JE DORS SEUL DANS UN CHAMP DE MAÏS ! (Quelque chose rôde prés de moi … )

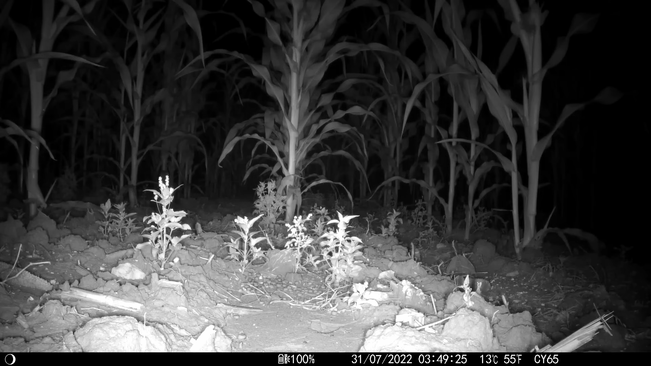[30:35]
Regardez ce qui s'est passé. Voilà, il est 3h49 et on a une petite souris qui sort de nulle part.
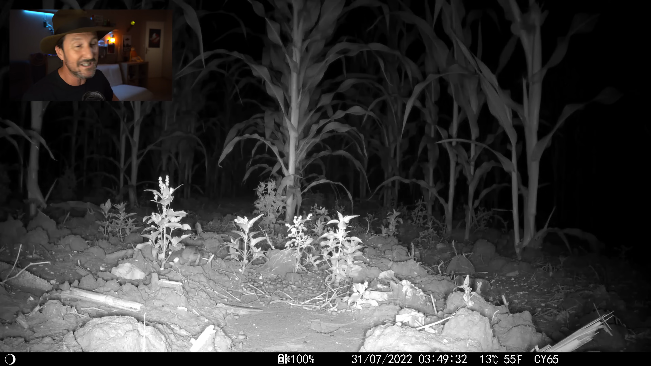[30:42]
Les souris sont partout, les amis. Alors celle-là, c'est la maîtresse des lieux. On va en reparler tout à l'heure de cette petite souris. Elle a été visiblement, évidemment, attirée par les croquettes. Et là, sincèrement, je me dis, ce n'est pas la souris qui a déclenché les clochettes. Ce n'est pas possible. C'est beaucoup trop petit. Mais cette nuit-là, dans les images que j'ai, c'est le seul animal qui aura eu l'audace et le culot de s'approcher de là où je dormais.
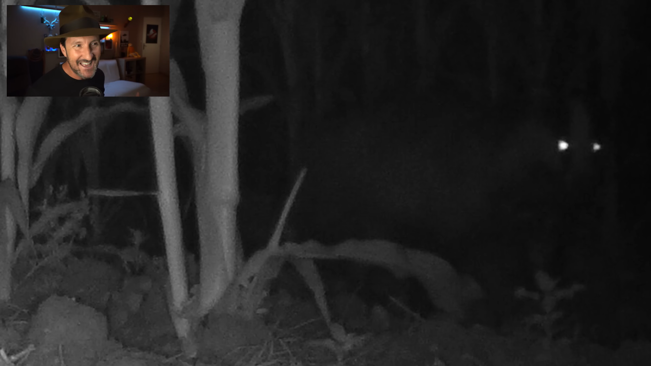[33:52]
C'est incroyable. Voilà, ils sont partout. Les blaireaux, là aussi, un petit peu comme les souris. On les filme assez fréquemment dans la nature. Ça faisait quelques temps que je n'en avais pas eu un.
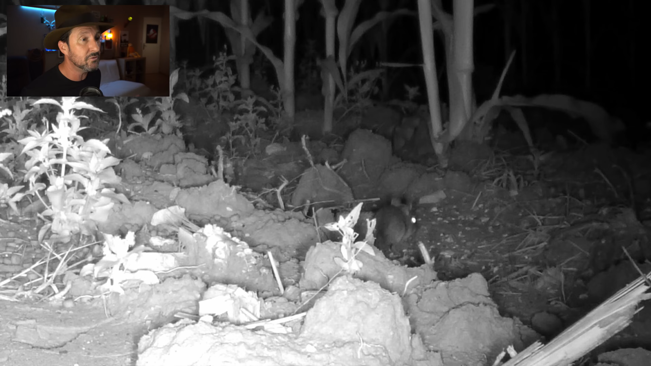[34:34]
C'est une souris solitaire. Ce qui est assez rare. En général, quand il y en a une, il y en a plusieurs. Enfin, sur le petit matin à 8h37, on a un très beau faisan.
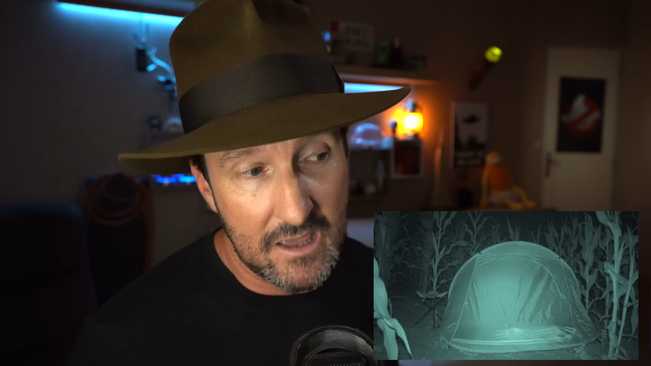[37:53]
Et à 3h40 du matin, elle était déjà éteinte. Et malheureusement, il y a toujours un problème avec ces caméras qu'on braque sur la tente. On loupe tout en principe. C'est à chaque fois comme ça. C'est la fin de cette vidéo. J'espère vraiment que ça vous aura plu.